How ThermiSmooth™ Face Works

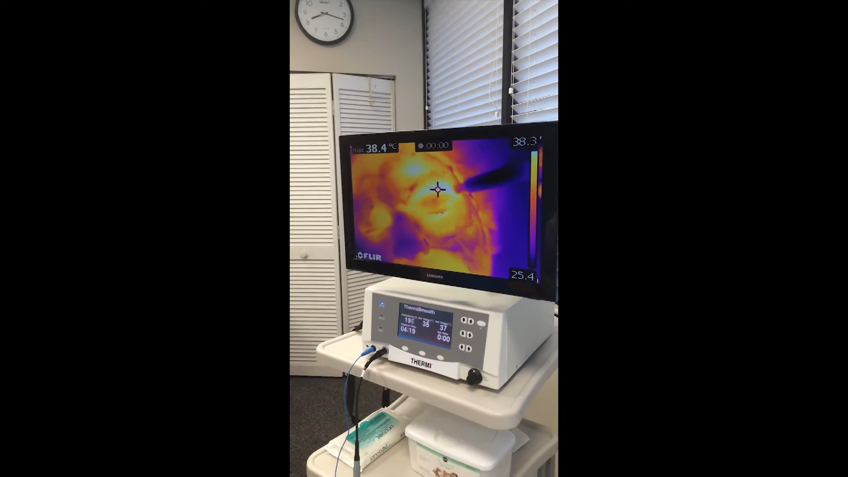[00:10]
On screen: spot 38.4°C
there's a few second delay when we do this, so that some areas heat up faster than others. Mm-hmm. And